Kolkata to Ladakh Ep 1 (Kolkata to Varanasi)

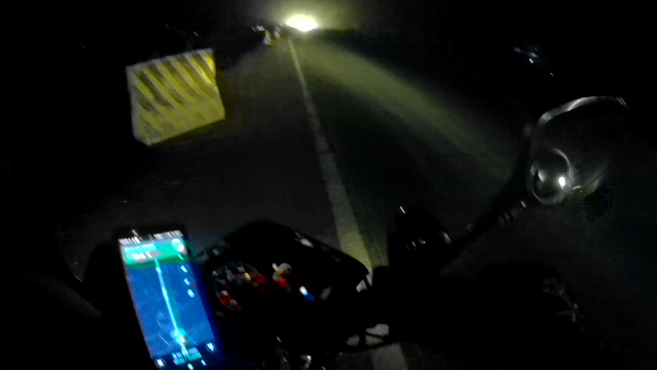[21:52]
तो हल्का गाड़ी है कैसे इसमें हवा से कैसे चल सको, कोई पंप वगैरह होगा और ऐसा जगह में तूफान आया मैं कंट्रोल नहीं कर पा रहा हूँ, कुछ पंप वगैरह होगा तो वहाँ पर रुक जाता।
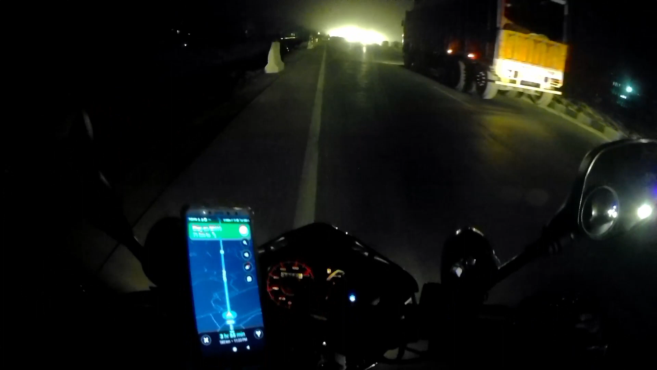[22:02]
तो भगवान बचा के इधर था, बहुत तो लोडेड गाड़ी है।
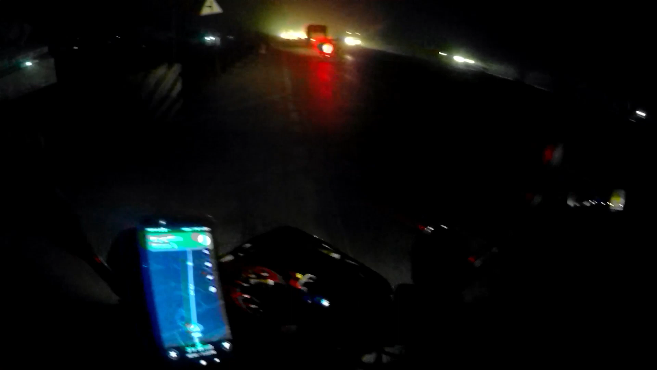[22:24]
कंट्रोल नहीं कर पा रहा उतना दूर कर रहा हूँ, शायद आपको कैमरे पर दिखेगा, अभी दिखेगा शायद, तो देखिएगा आसमान में कुछ नहीं दिख रहा है, बाइक हमें बहुत ज़्यादा कट रहा है।